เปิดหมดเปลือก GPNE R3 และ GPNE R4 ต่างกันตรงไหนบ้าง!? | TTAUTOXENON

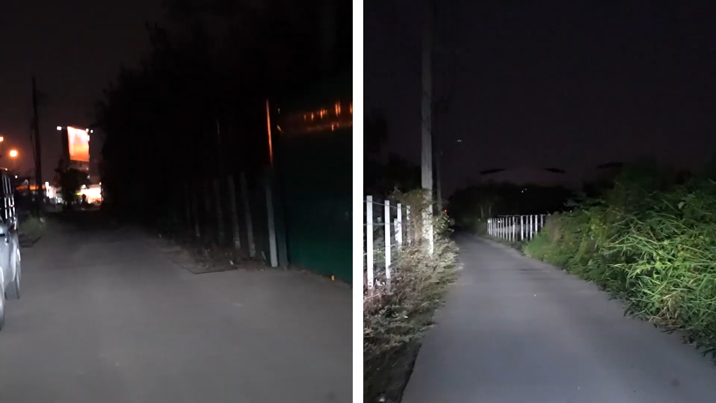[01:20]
รค่า Lumen ของ GPNE-R3 จะอยู่ที่ 11,